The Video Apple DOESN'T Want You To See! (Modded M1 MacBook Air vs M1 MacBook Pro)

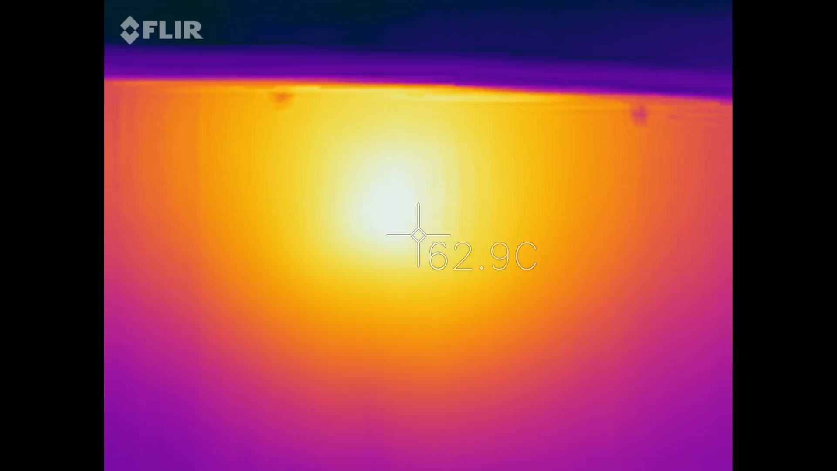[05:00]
On screen: spot 62.9°C
It's about 66 degrees Celsius. That's right above the M1 CPU.
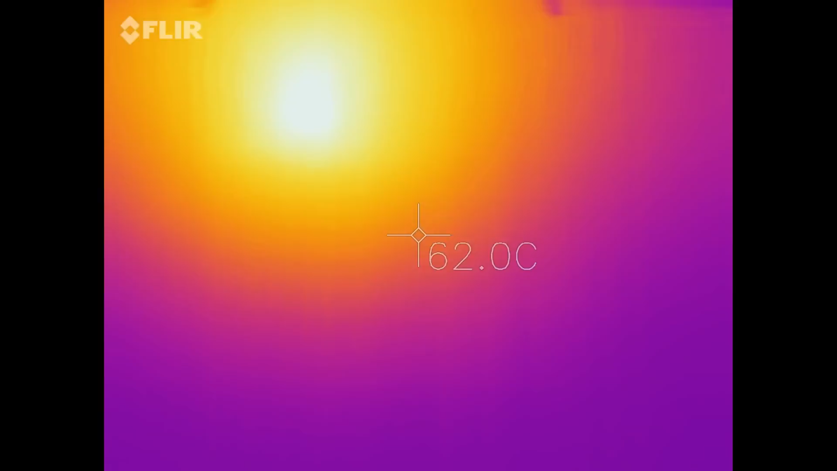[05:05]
On screen: spot 62.0°C
You can see there towards the edge, getting quite cool. Moving on to the MacBook Pro, much, much cooler.
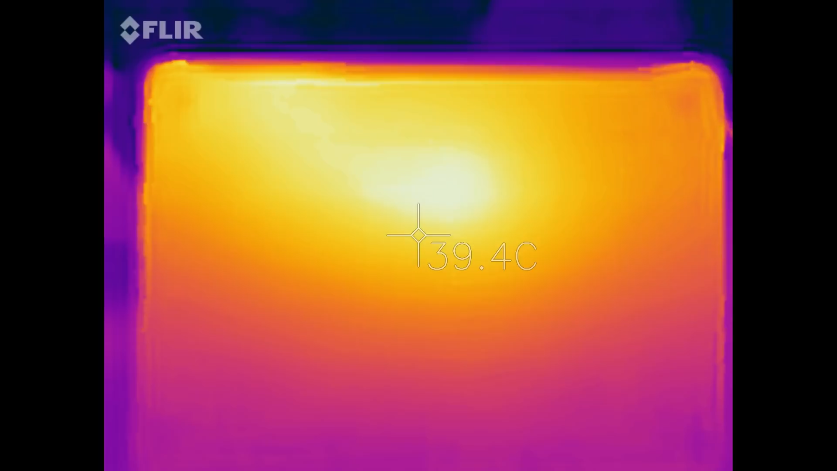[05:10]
On screen: spot 39.4°C
So about 35 to 37 degrees Celsius on the chassis, right in the center there above the chip, 41 degrees.
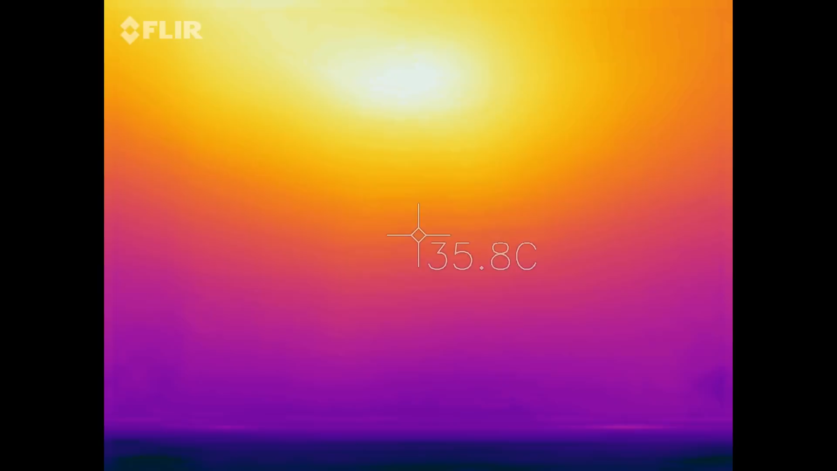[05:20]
On screen: spot 35.8°C
So almost a 25 degree difference down towards the bottom there, a lot cooler as well. This is both of them side by side. So very interesting here. You can see how much hotter and how much clustered and closer together the heat is on the left.
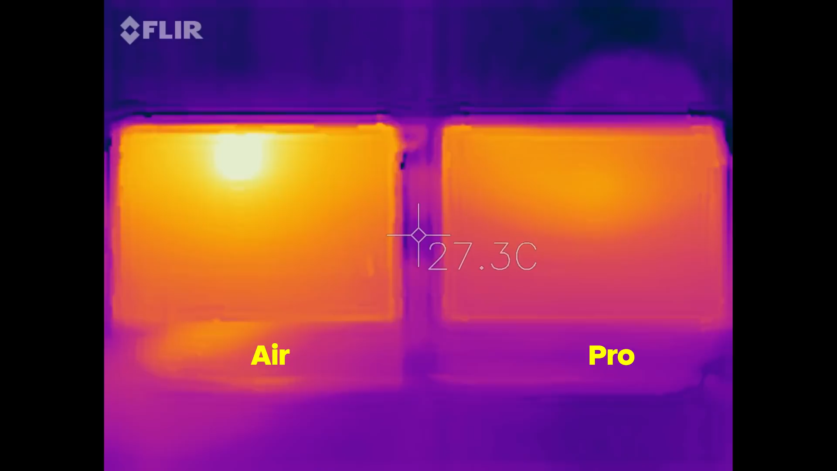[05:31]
On screen: spot 27.3°C
Moving into the MacBook Pro, again, just a lot cooler than the modded M1 MacBook Air. But again, guys, like I mentioned in the previous video, you're not going to be having either of these devices on your lap while you're rendering or gaming.